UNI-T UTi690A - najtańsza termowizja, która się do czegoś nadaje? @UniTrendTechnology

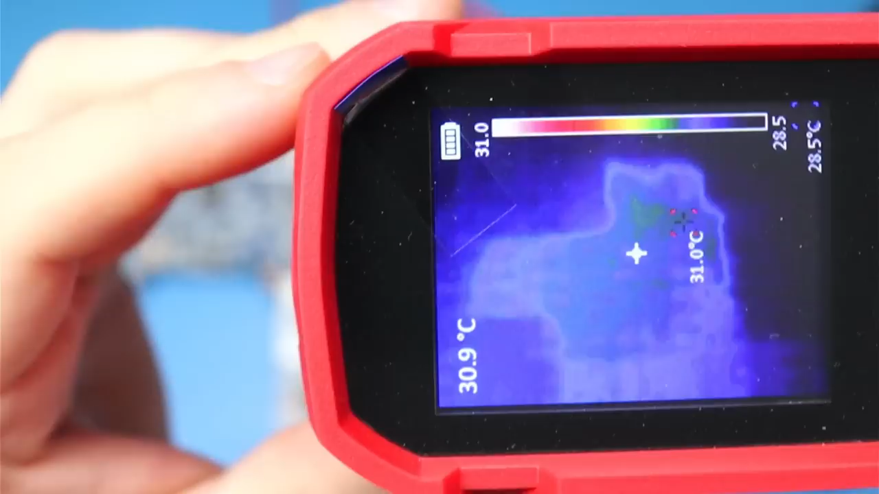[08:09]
On screen: spot 30.9°C, max 31.0°C
No i co, włączę zasilanie i zobaczę co nam kamerka pokaże, co się grzeje. O, coś się już zaczyna świecić pomału.
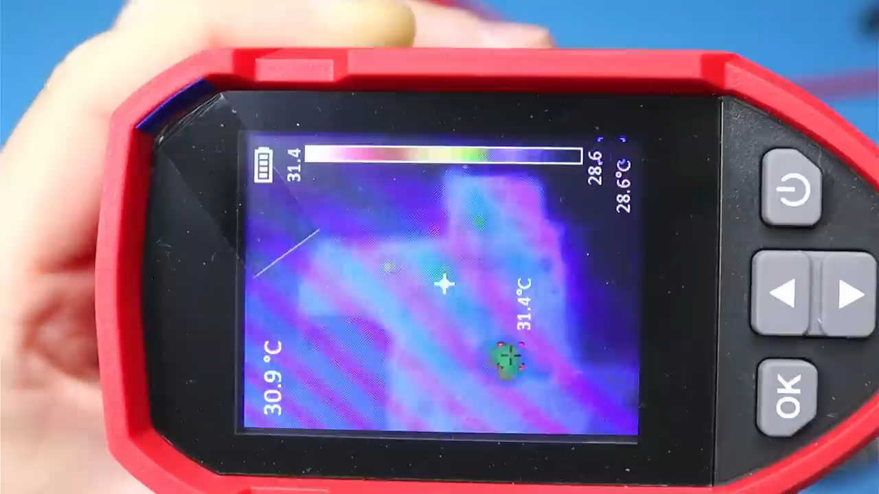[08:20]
On screen: max 31.4°C
Fajnie, fajnie. No tak to wygląda z daleka niestety. Ze względu na małą rozdzielczość są takie plamy.
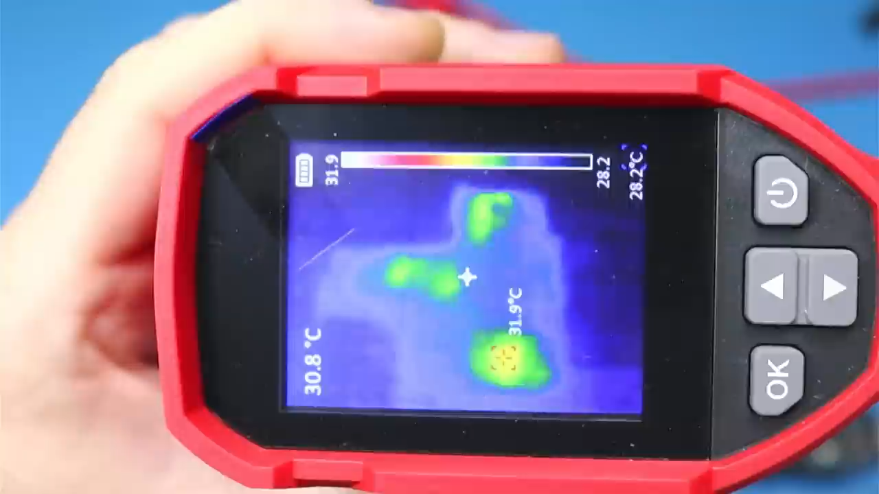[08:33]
Ale jeżeli zbliżymy kamerę to już coś tam idzie odróżnić. Zauważcie też, że różnica temperatury między płytą
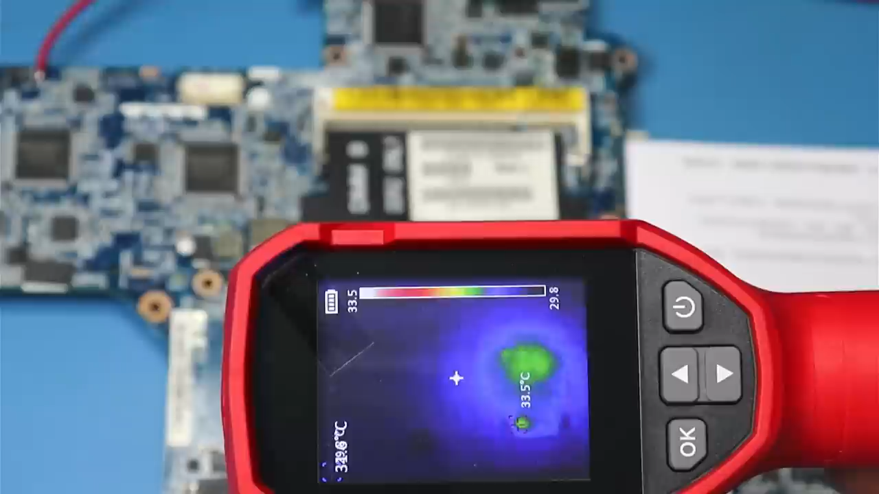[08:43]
nie jest duża algrzejącym się elementem. Zobaczmy. Czy uda mi się to znaleźć? Co to jest?
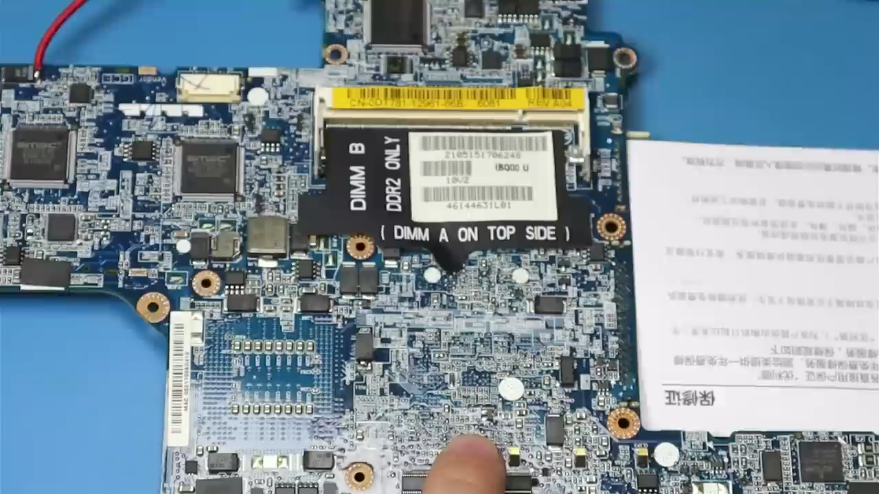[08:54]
Ten tranzystorek.
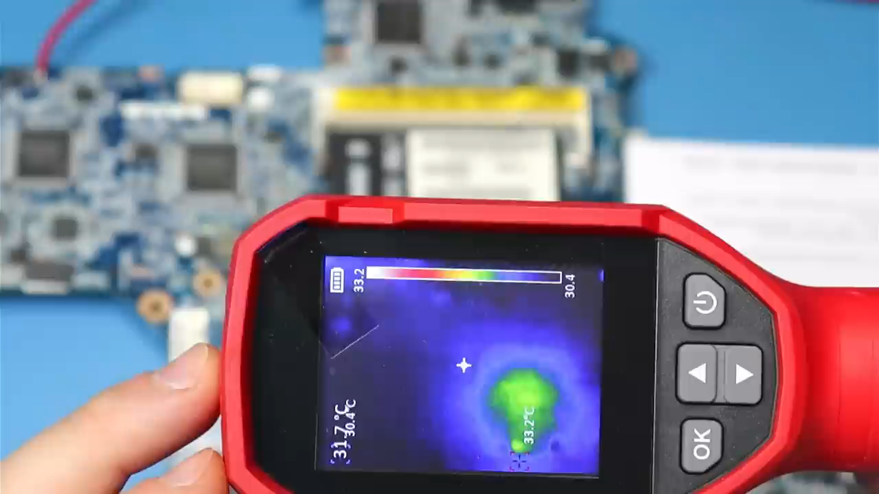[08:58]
Spójrzmy tutaj.
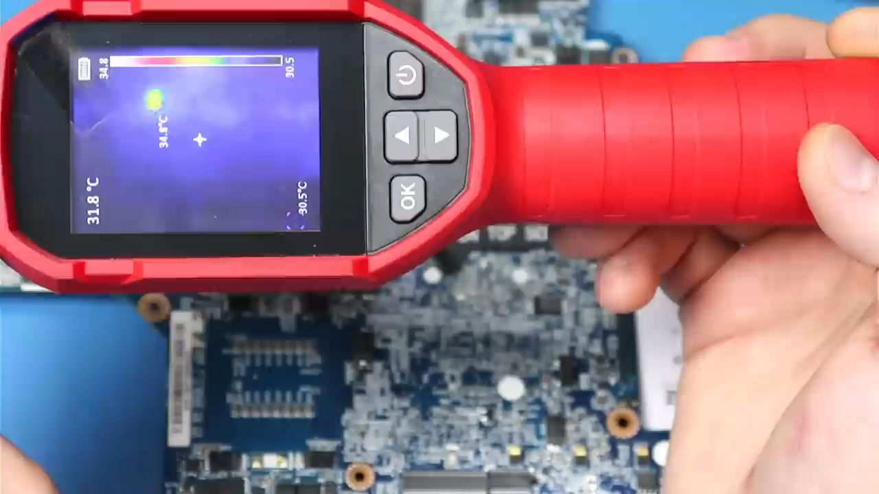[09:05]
On screen: spot 31.8°C
Wygląda na to, że ta pamięć się grzeje.
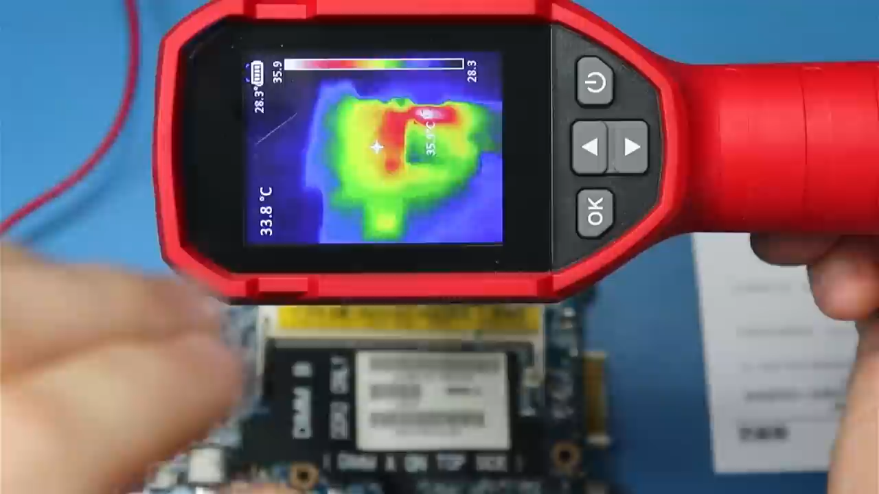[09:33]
On screen: spot 33.8°C
Czekajcie, niech mi złapie focus. 39 stopni tu jest. Tu. Pod tą naklejką. Ten układzik. Czy to nie jest jakiś tranzystor? Nie wiem co to jest. W każdym razie on się grzeje. No i tak to generalnie wygląda.
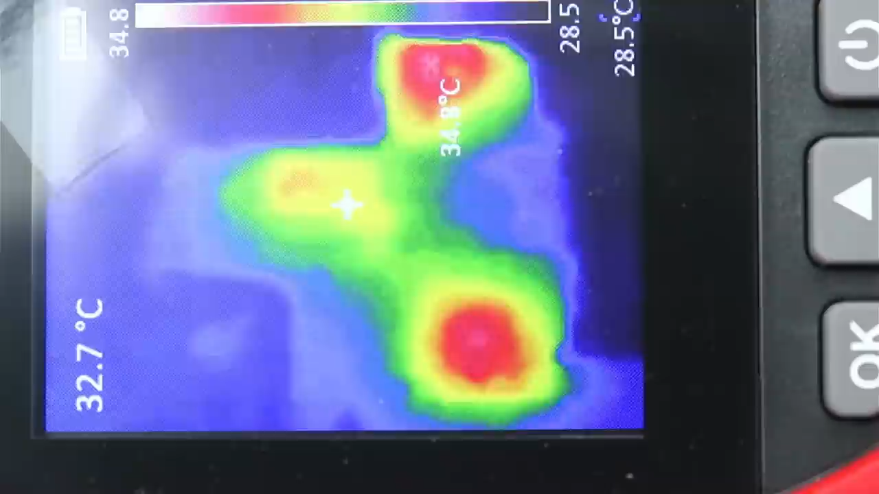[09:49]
On screen: spot 32.7°C
Pamiętajmy, że kamerka kosztuje 700 zł, ale od biedy daje sobie radę.
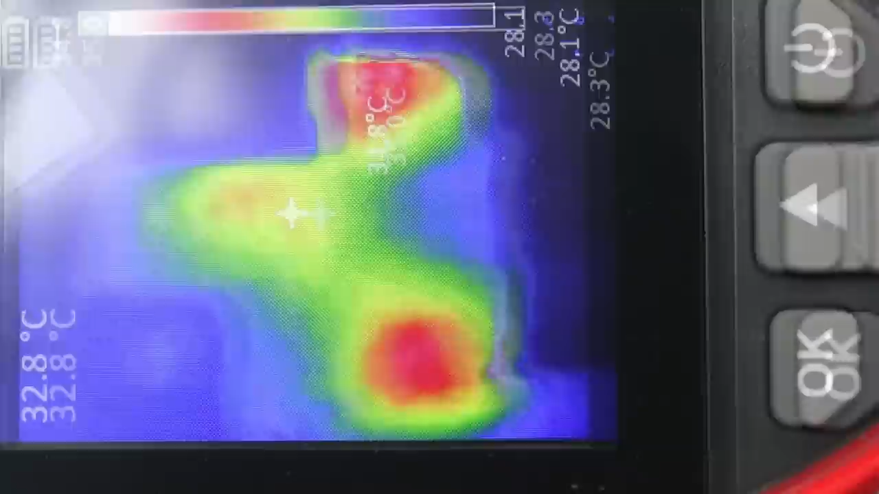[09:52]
Myślałem, że będzie gorzej, powiem szczerze. Teraz mam płytę główną telefonu Samsung Galaxy J coś tam.
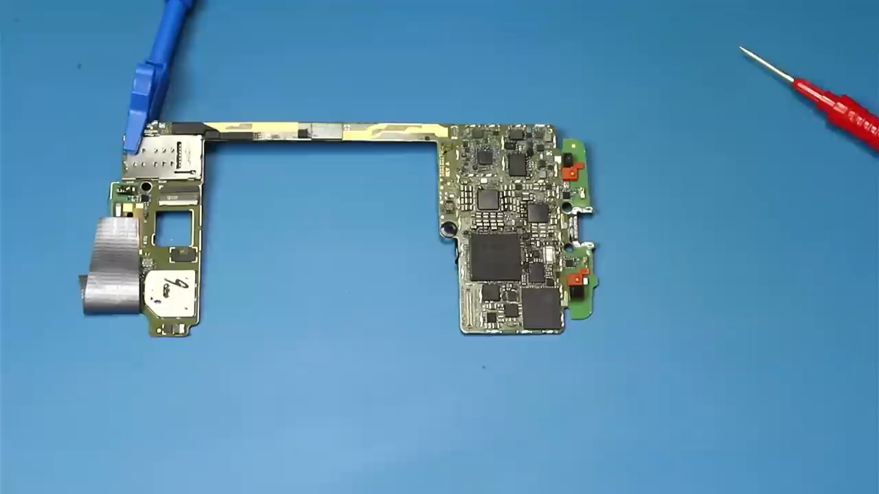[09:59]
Podłączę tutaj minus zasilania. A tu będę plusem. Po złącu USB przejeżdżał z góry na dół i zobaczę, czy coś się zaświeci. Na ekranie całkiem dobrze zmieścił się ten fragment.
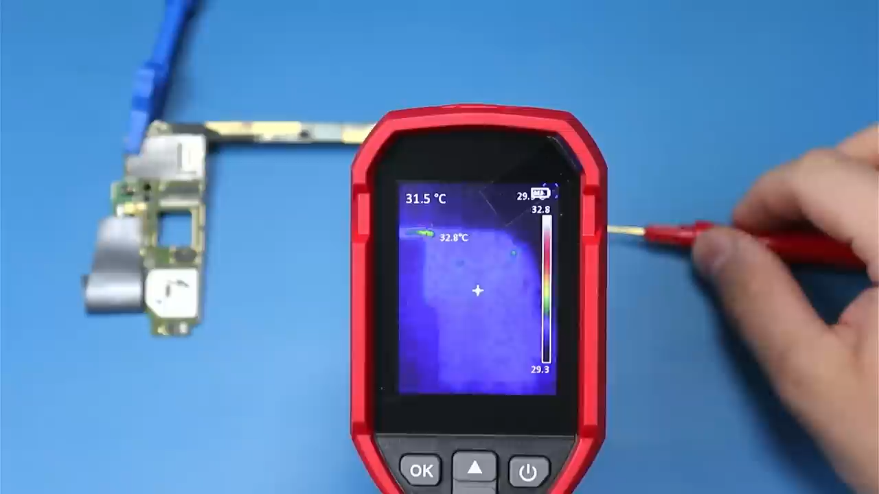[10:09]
On screen: spot 31.5°C, max 32.8°C
No i zobaczmy. O jest coś. Udało się.
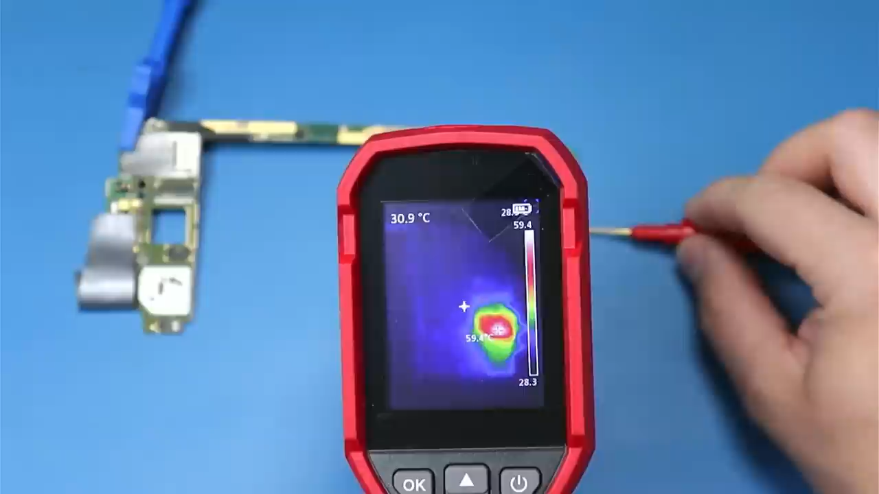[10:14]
On screen: spot 30.9°C, max 59.4°C
Zobaczcie, mamy 60 stopni. 70. Prawie 80.
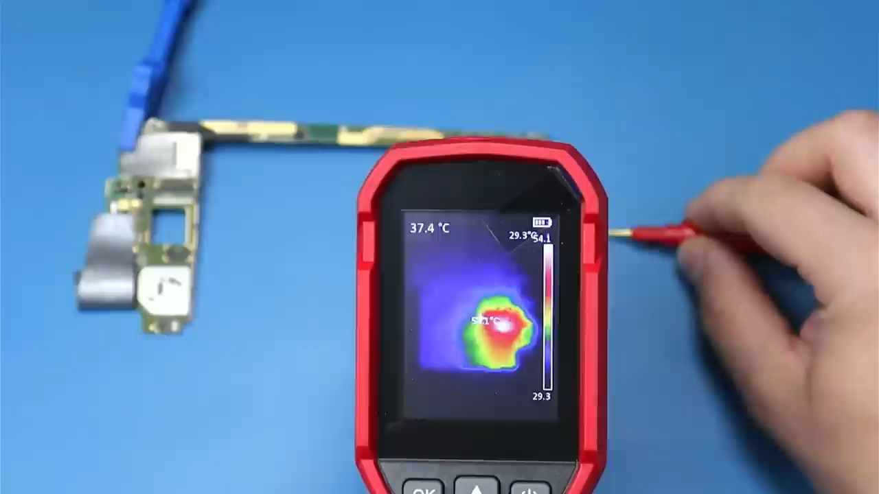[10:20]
On screen: spot 37.4°C
Zobaczmy, czy uda się wskazać, co to za układ. Chyba ten.